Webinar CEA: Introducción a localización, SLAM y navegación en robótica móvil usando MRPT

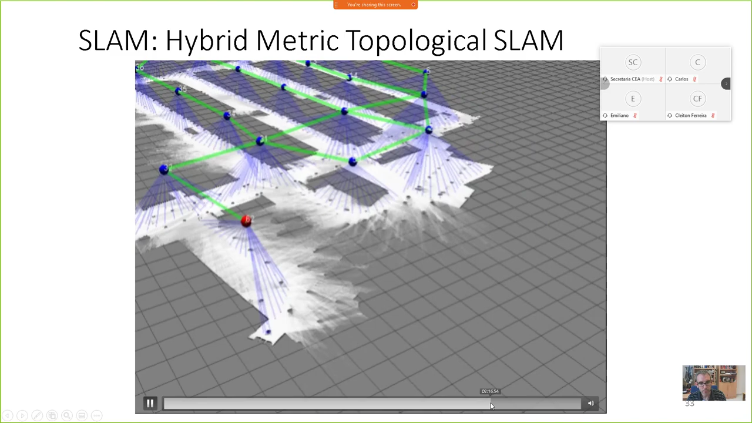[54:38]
En este caso, este es un mapa de la Facultad de Ingeniería Informática y Teleco de Málaga,
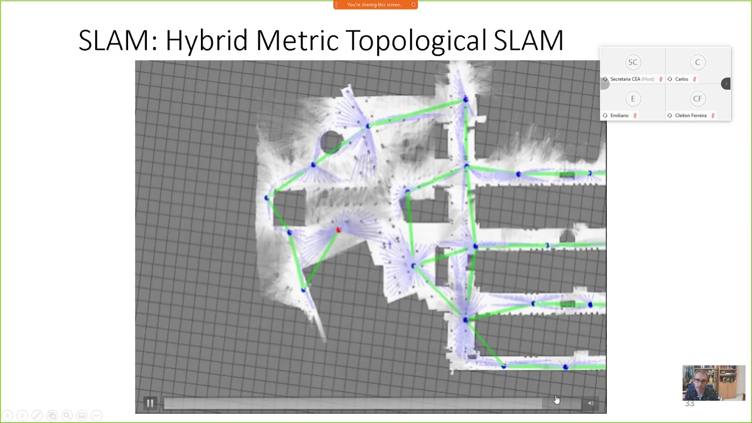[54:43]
que se ve, bueno, que coincide perfectamente con la foto de satélite en el edificio.
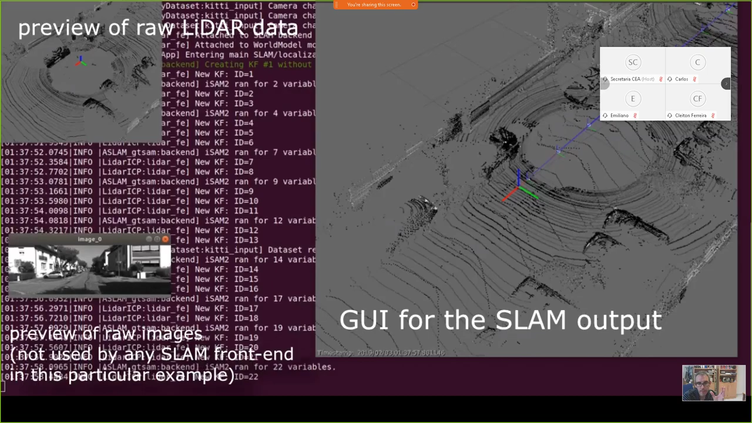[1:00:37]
Scan 3D del dataset de Kitty, en este caso también. ¿De acuerdo? ¿De acuerdo?
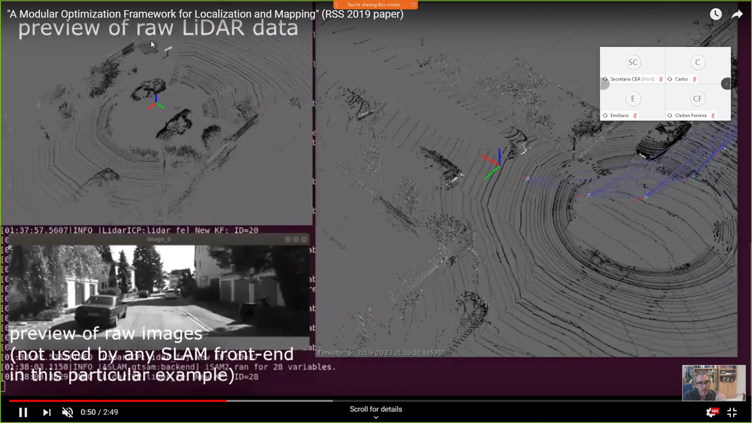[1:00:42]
Entonces aquí se ve a la izquierda lo que es los datos de entrada. Y a la derecha el grafo que va construyendo, de nuevo, con Graphislam.
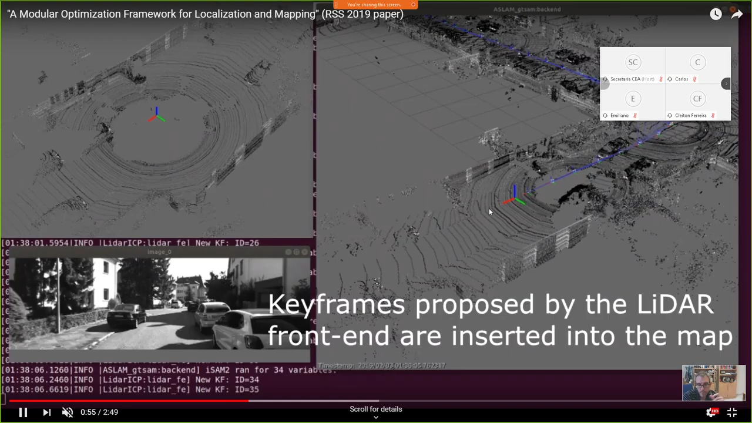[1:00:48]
¿De acuerdo? Y bueno, pues va construyendo el mapa 3D de testa cierre de bucle.
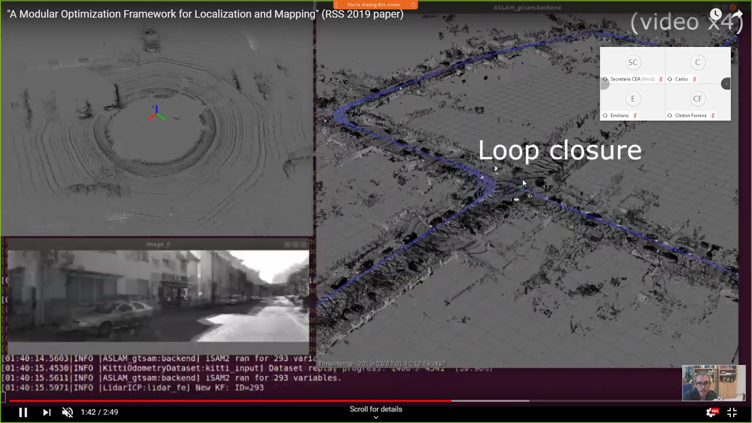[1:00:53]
Aquí se ven los arcos que va creando. ¿Vale? Y bueno, pues al final tenemos un mapa 3D del entorno, ¿no? Del barrio.
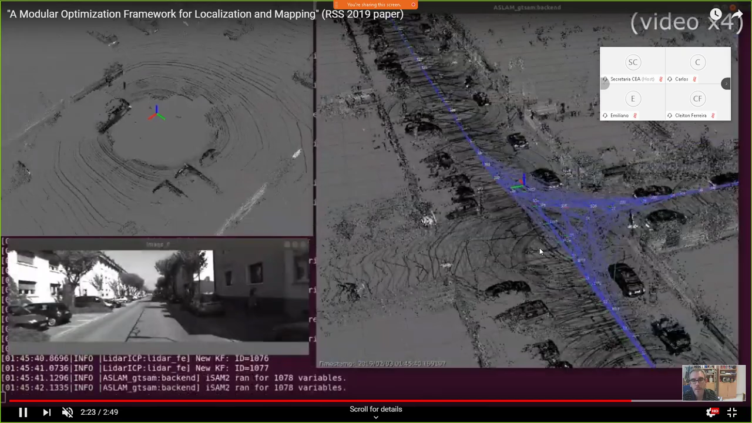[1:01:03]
Este es un mapa 3D construido de la Universidad de Almería con el Velodyne.
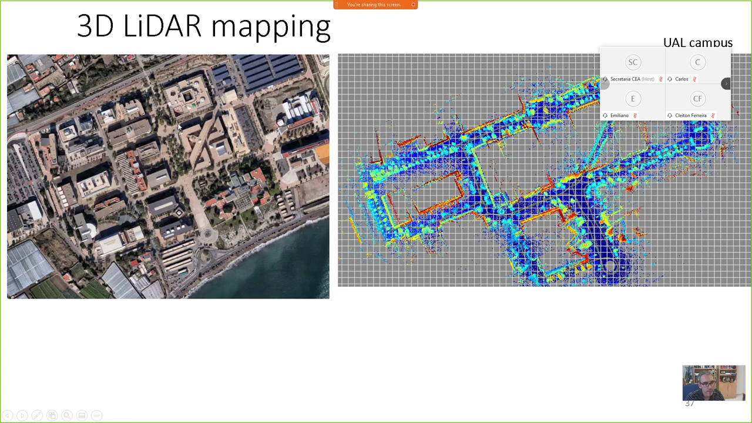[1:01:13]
¿De acuerdo? Este es un ejemplillo que pasa rápido porque creo que vamos de tiempo ya regular.
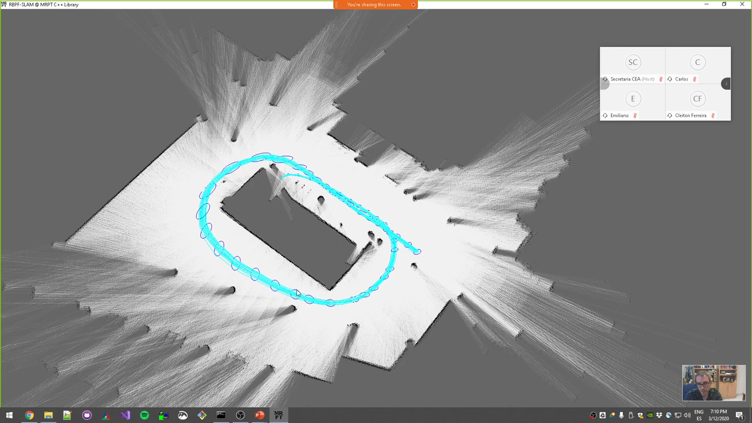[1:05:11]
Lo que te visualiza es el mapa más probable en cada momento, ¿de acuerdo? De forma que si lo lanza otra vez y os fijáis, podréis ver que el mapa va como, en algunos momentos, pegará como cambios.
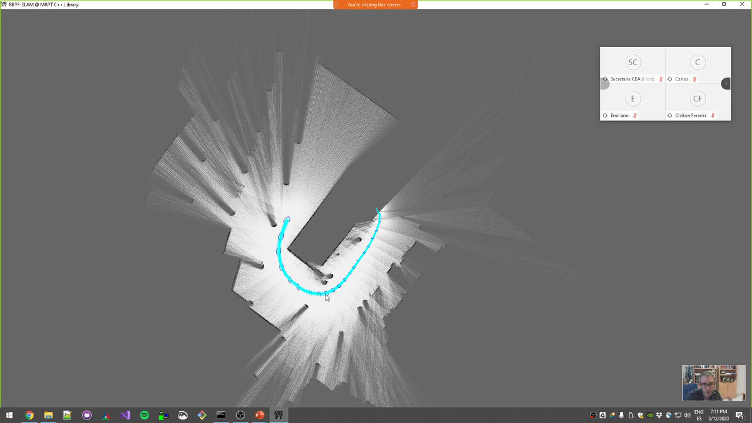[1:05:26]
Ahí, por ejemplo, vean cuando cambia, porque está seleccionando a otra partícula con más probable. Normalmente eso pasa sobre todo cuando empieza a cerrar bucle, porque de todas las hipótesis que tenía, de dónde estaba, cuando venía por aquí, cuando cierra, cuando da la vuelta, ¿de acuerdo? ¿De acuerdo?
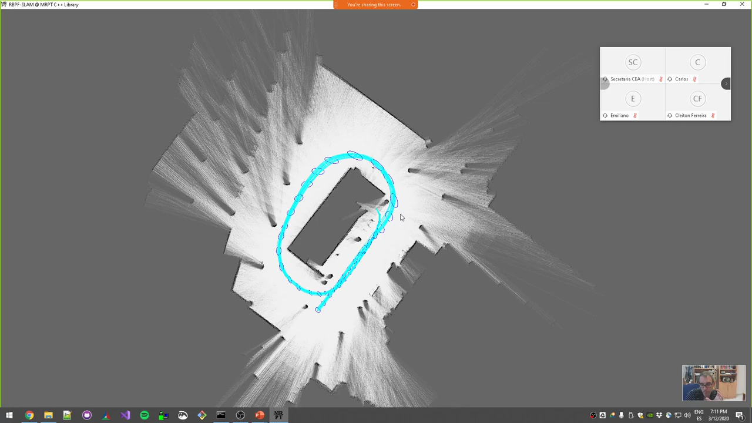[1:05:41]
Encaja, alguna de las hipótesis encajan mejor que otras con lo que ven. Y entonces ya se queda con la hipótesis buena, con la que es coherente con su mapa, digamos. Así es como el filtro de partículas cierra bucles.
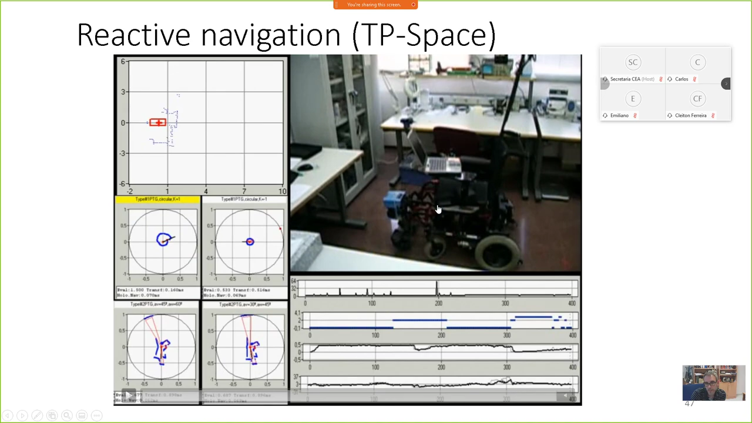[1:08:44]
En los únicos sensores que tenía esta silla era el scan náser aquí, delante. Bueno, esto es... Esto es un análisis más moderno, pero del mismo sitio. De hecho, del mismo laboratorio, en la Universidad de Málaga. Y es como una versión más moderna de ese mismo algoritmo, pero utilizando ya distintos niveles en 3D. En la que el robot puede tener una forma de poliedro, distintas alturas. Y entonces se le hizo aquí una prueba bastante apurada, ¿no?
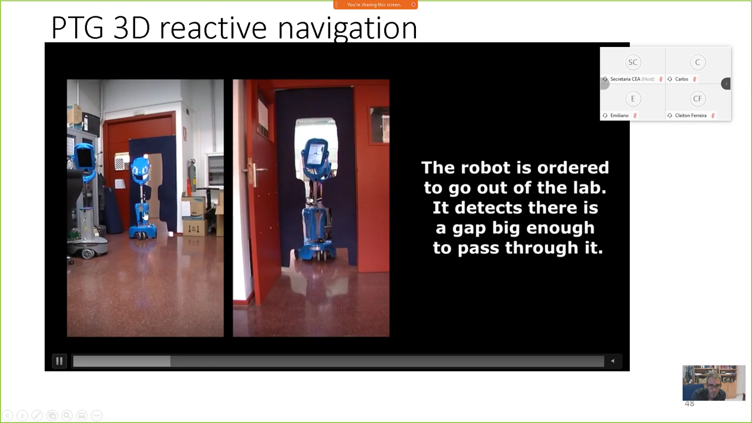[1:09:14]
En la que se le dejó un hueco exacto de la forma del robot. ¿Vale? Entonces el robot busca el camino y sabe qué puede pasar. Los sensores que tiene en este caso son 3D, por supuesto. Son cámaras...
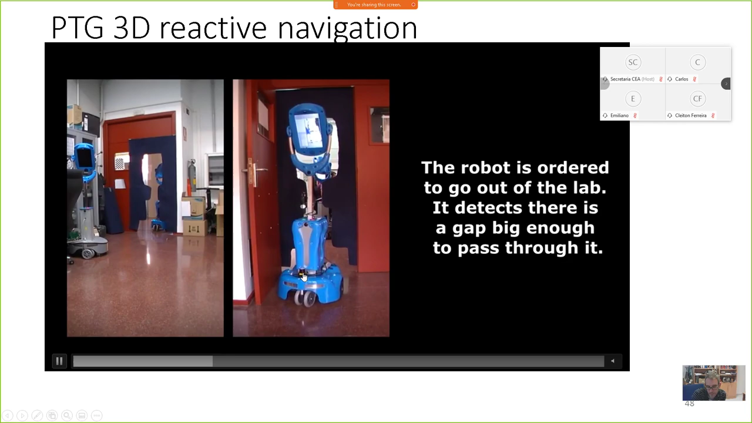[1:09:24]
Aquí tiene un escáner láser 2D, abajo, en Jokuyo. Y luego tiene una cámara 3D de tipo Kinect. ¿De acuerdo? Esto es lo que está viendo. Esta es la nube de puntos de obstáculos que va viendo en tiempos reales.
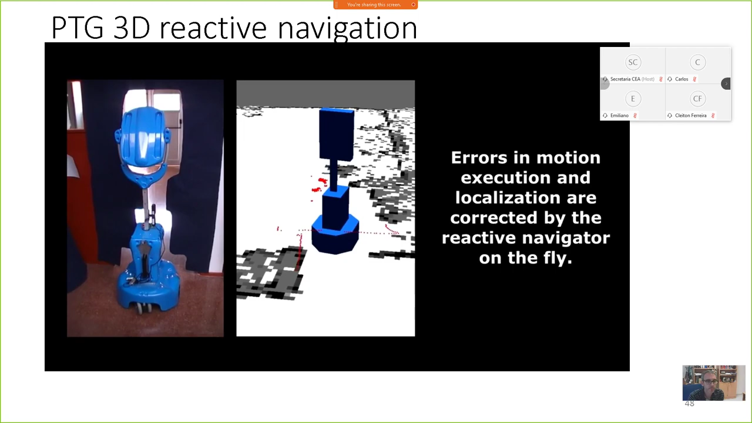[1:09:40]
¿Vale? Al final pasa por ahí. Aquí le ponen un trozo de cinta, no sé si se ve. Se pone un trocito de cinta pequeño, aquí en mitad de la puerta. Y evidentemente ya, aunque sea un trozo pequeño de obstáculos, sabe que no puede pasar. ¿De acuerdo? Y no pasa.
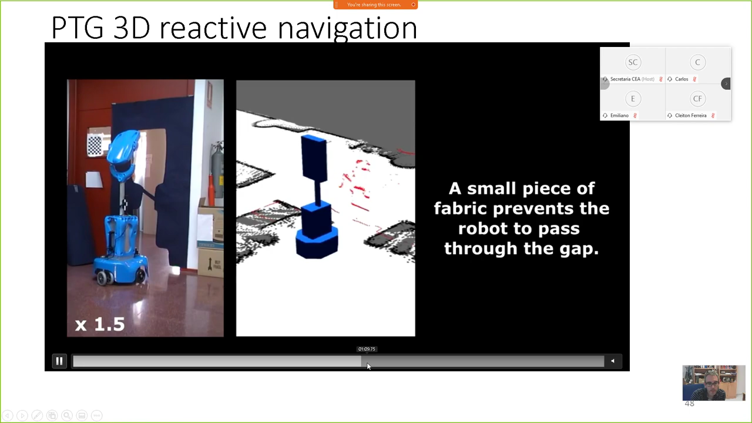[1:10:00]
Hasta que ya se lo quitan. ¿Vale? Se lo quitan por aquí. Y ya entonces detecta que sí puede y vuelve. Y pasa.